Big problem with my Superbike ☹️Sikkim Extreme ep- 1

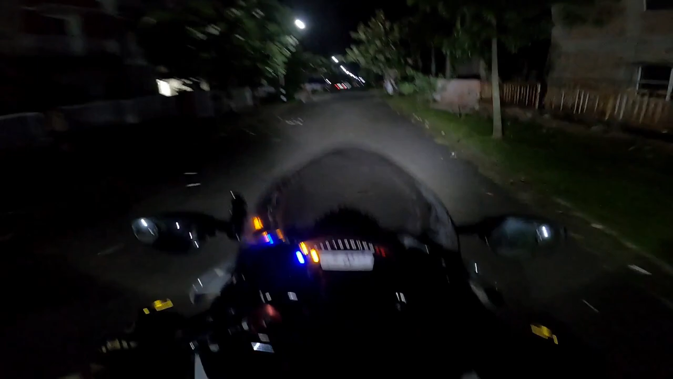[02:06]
तो गाइज अभी पूरा अंधेरा है एंड 4 बज चुके हैं.
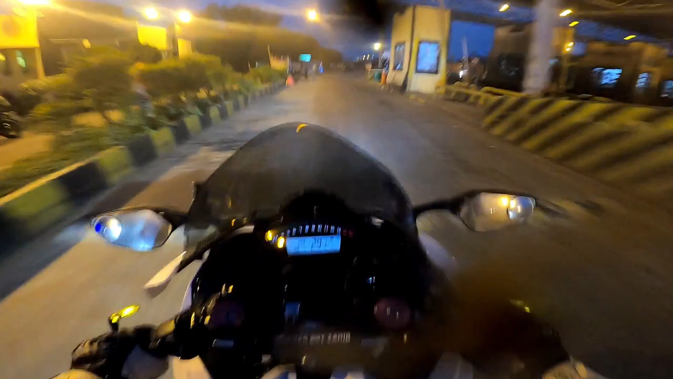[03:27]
तो गाइज अभी हम लोग पालसीट पहुंच गए, 74 किलोमीटर रिडन सो फार.
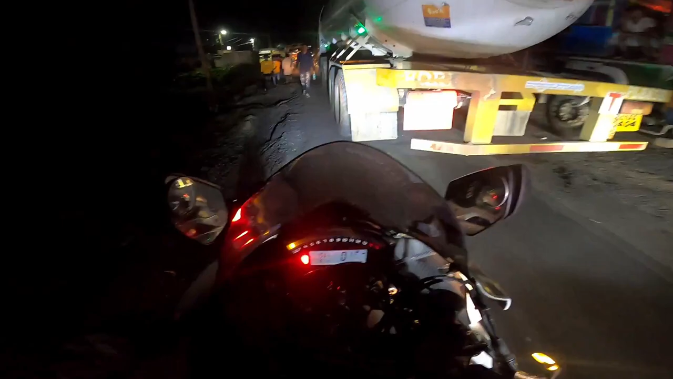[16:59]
अरे यार क्या डेंजरस जगह है यार, कहाँ फंस गए हम लोग।
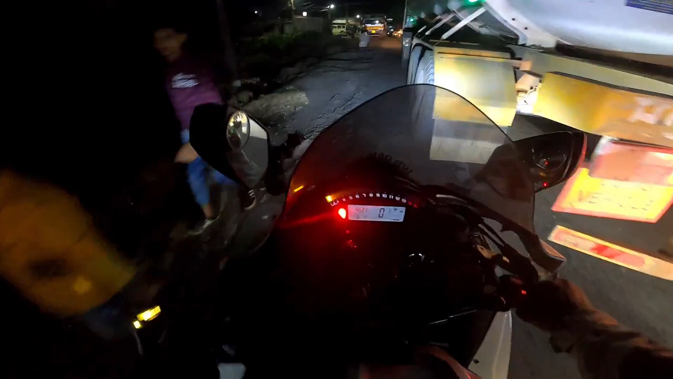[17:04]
शिट, कहाँ उतार दिया मैंने बाइक को। अरे यार या अल्लाह,
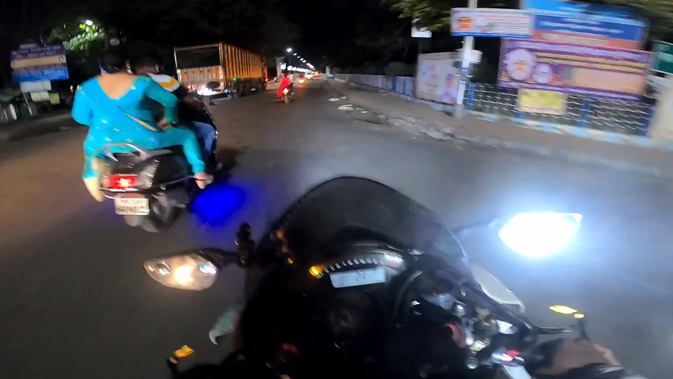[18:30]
सो गाइज हम लोग सिलीगुड़ी पे एंटर कर चुके हैं। यार यहाँ पर तो बहुत ज़्यादा क्राउड है, मतलब रात के मिडनाइट अभी है, 2-2.5 बज रहे होंगे।
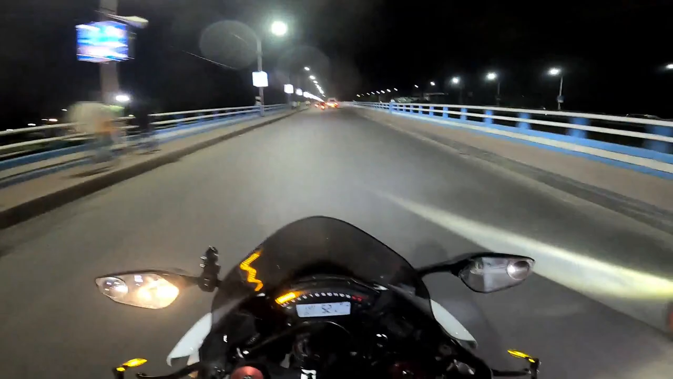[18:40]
एंड अभी देखो एम्बियंस देखो, लग रहा है इवनिंग टाइम चल रहा है। तो अभी मैंने जस्ट पूछा पुलिस से कि फियोनिक्स लॉज कहाँ पर है, क्योंकि वहीं पर हम लोगों ने बुक किया अपना होटल रूम। बट यार यहाँ पर थोड़ा सा ढूंढना ट्रिकी है। A few moments later.